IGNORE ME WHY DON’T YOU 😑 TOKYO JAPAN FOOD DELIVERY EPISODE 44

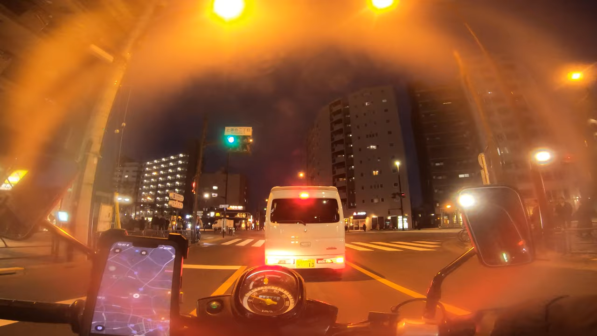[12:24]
Going back to Takadano Baba seems like a good idea. Because Nakano's not as busy, I think. And it just tends to take you out into the suburbs more.
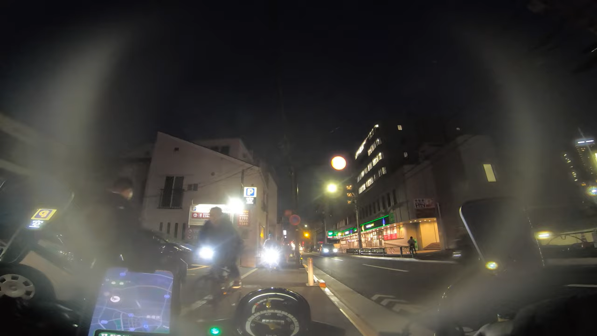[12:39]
So I picked up an order for 1,151 yen, 38 minutes, 6.9 kilometers, and we're picking up Mr.